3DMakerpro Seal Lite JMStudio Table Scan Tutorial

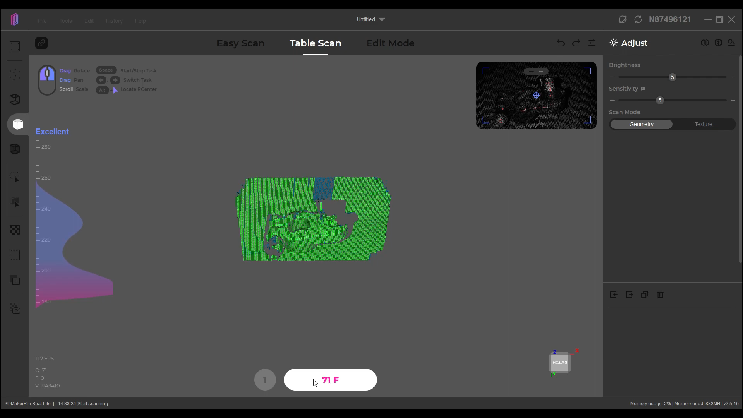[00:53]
turn on the turntable and it will rotate and I will end up with a nice 3d scan of that
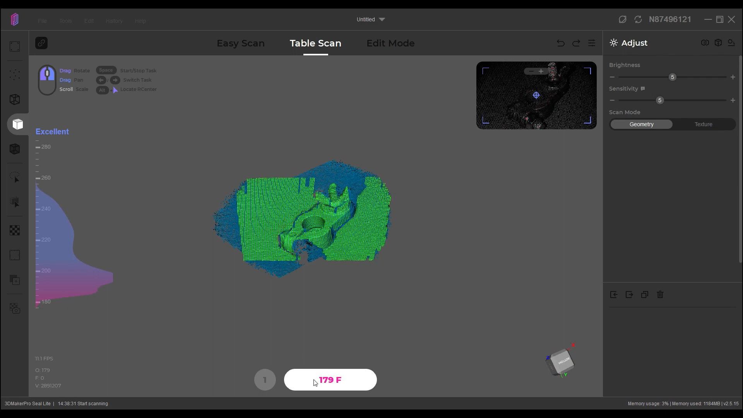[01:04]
part for some reason turntable scan or table scanning always captures 320 frames and I suspect their turntable goes at a particular
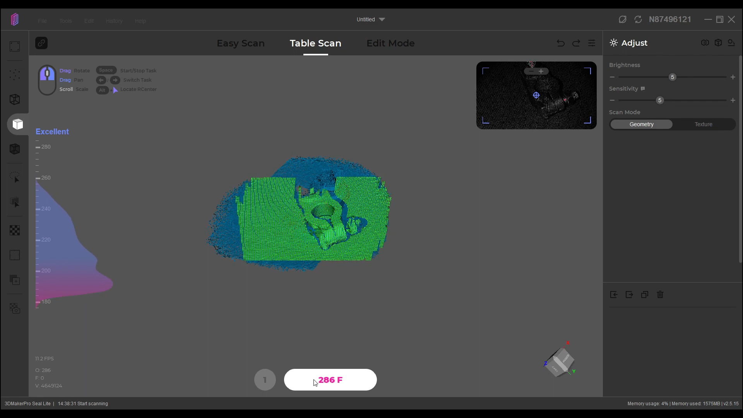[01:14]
rotational speed that that gives them 360 degrees but mine is different so once it is finished scanning then you get to see what you've accomplished and what I learned was
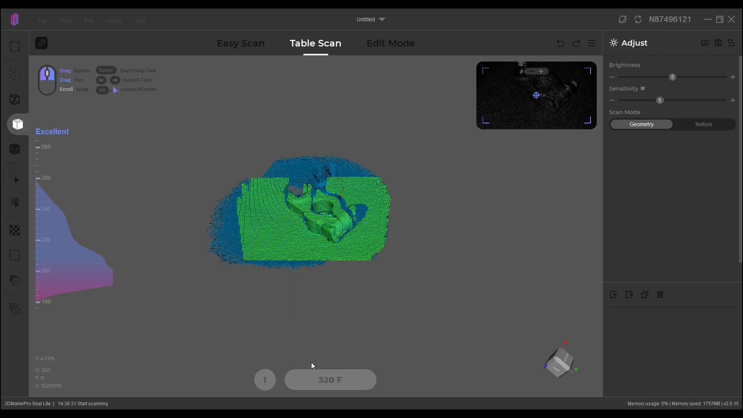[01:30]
that initial scan where it captures an image of the base
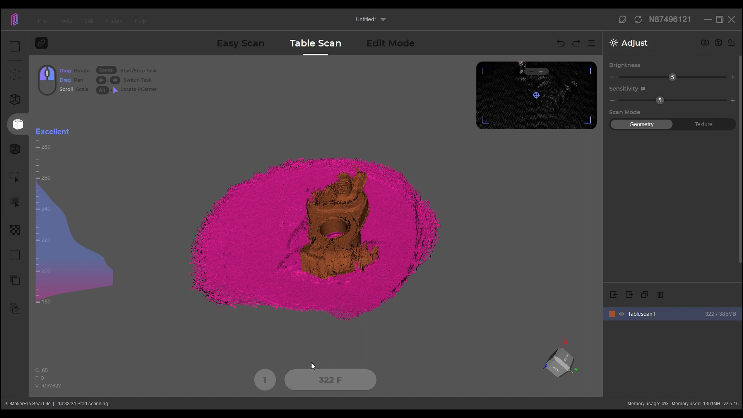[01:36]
performs two functions first off you
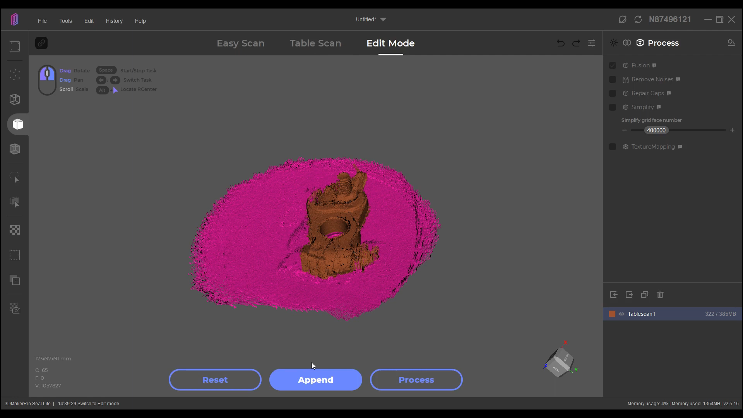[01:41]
can see the highlighted pink area it's very easy to remove the base from your scan just by hitting delete at that point it is selected and it can be removed easily but the problem you see with the scan here is it actually has rotated the object that it was scanning and the reason for this has to do
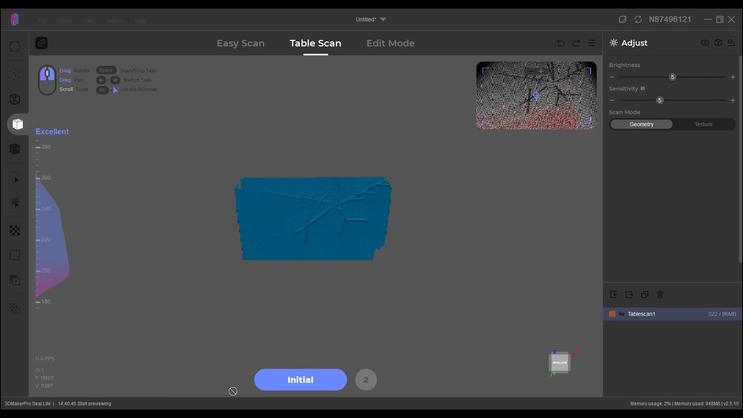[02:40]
you can see now these depressions actually show up in the 3d scanner so when I take the initial view it actually understands
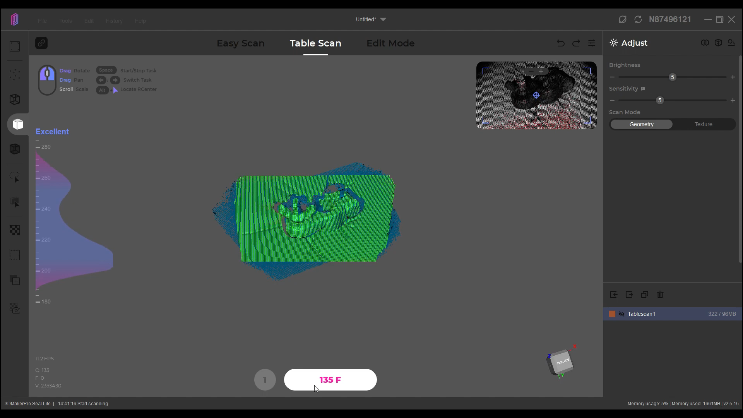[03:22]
base and how it is rotated so it can is able to then keep track of the single object on the base as it rotates so that it doesn't turn
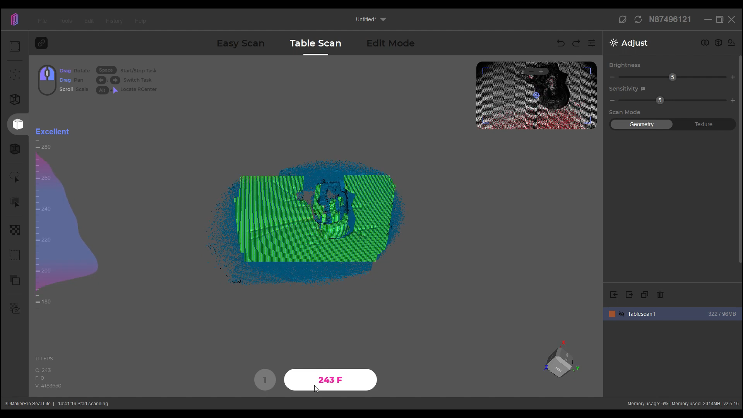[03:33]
it into a smeared blob of rotating scanned object it keeps all the orientation such that it knows that it's one object one orientation
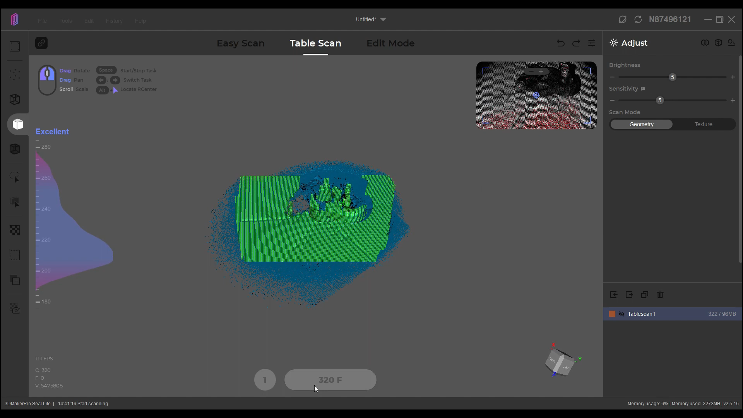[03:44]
as soon as it's finished rebuilding you will see that the base is again easy to remove just by hitting the delete key
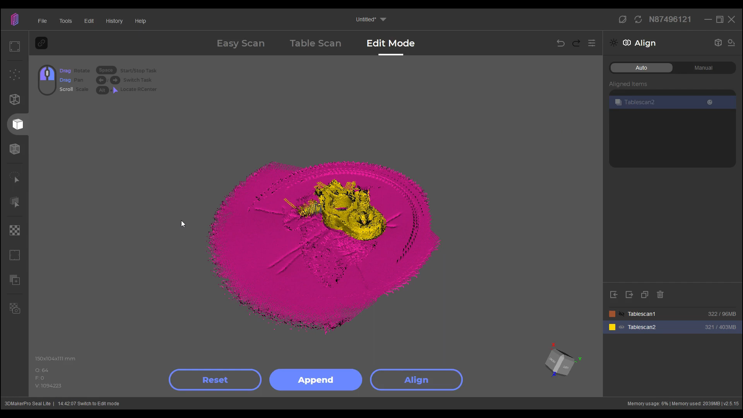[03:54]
and now instead of having a
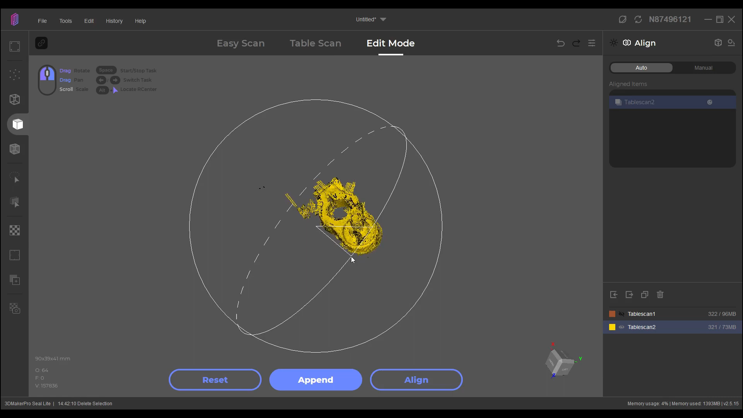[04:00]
smeared object I do have a single object not perfect by any means
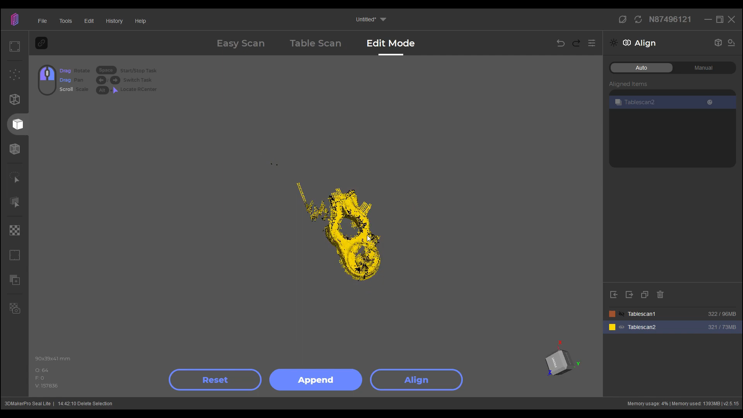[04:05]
and will require some cleanup for sure and some other
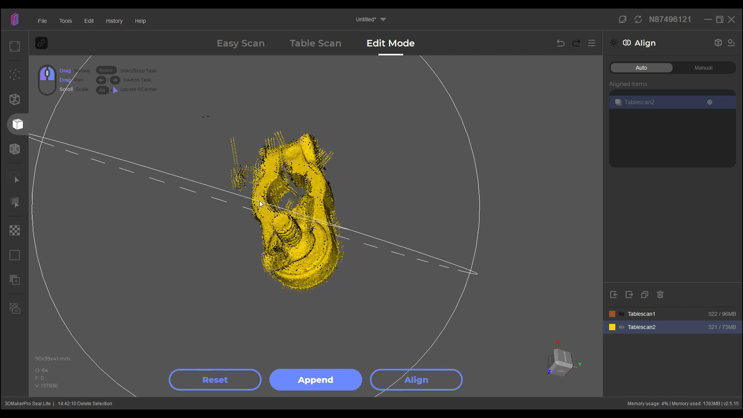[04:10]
orientations in order to turn it into a proper scan there's a lot of things
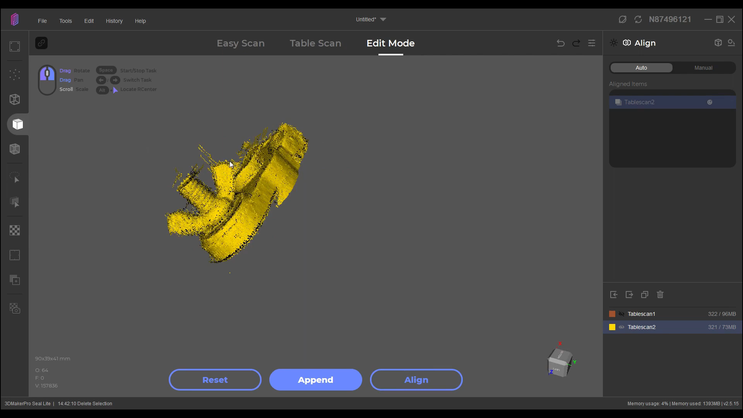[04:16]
that need cleaning up on here but it isn't a streaking blob